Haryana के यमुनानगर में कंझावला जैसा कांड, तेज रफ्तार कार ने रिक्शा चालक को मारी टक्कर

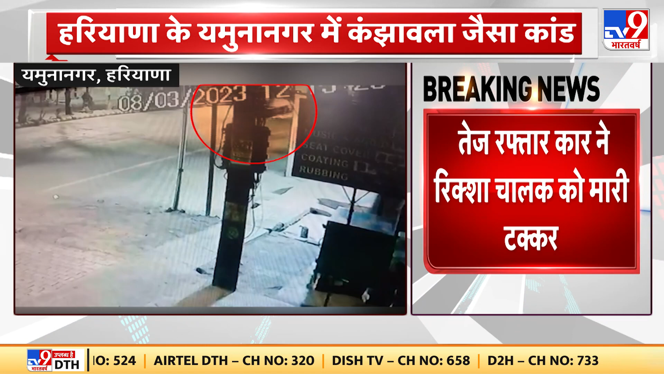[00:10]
को काफी दूर तक घसीटते ले गई ये कार कार में फसे रिक्षा से निकलती रही चिंगारियां ड्राइवर ने चिंगारियां उट्टी देख भी कार नहीं रोकी तो ये हिला देने वाली तस्वीरे सामने आई है हर्याना के यमुना नगर में ये बड़ा हाथसा हुआ है